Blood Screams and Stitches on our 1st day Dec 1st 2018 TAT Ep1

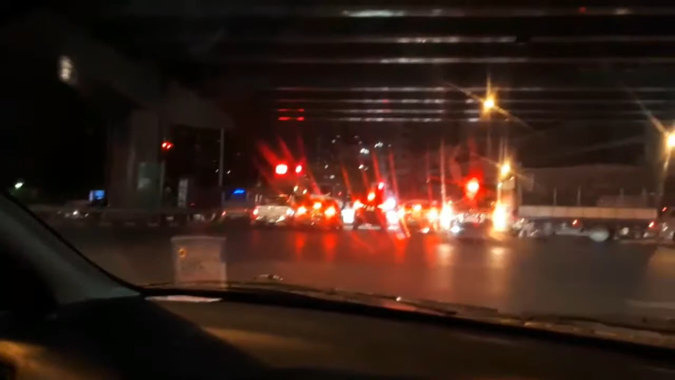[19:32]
So this is our drive home. All of these cars are illegally in the middle of the junction.
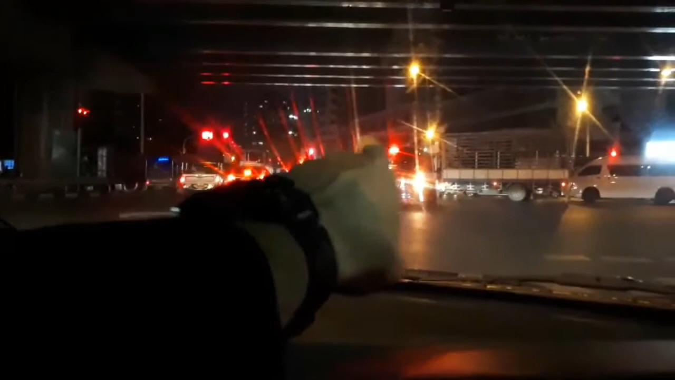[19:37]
This guy is backing up.
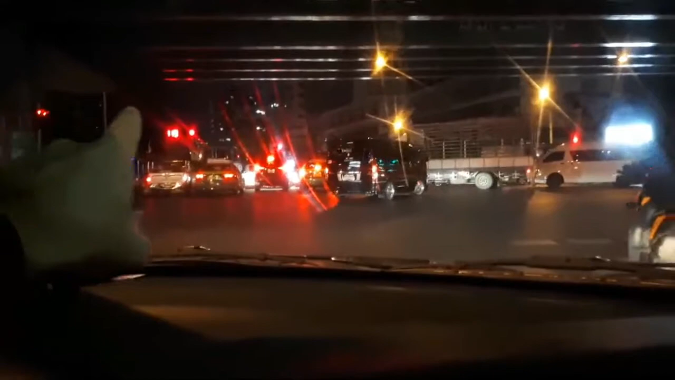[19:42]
The light is red and they're stuck under the bridge. All of them. All of these cars are illegal. This truck has gone the wrong way. That van just did an illegal U-turn. And the police are nowhere to be seen. This is Thailand. And if you notice, the clock says 1 minute and 199 seconds.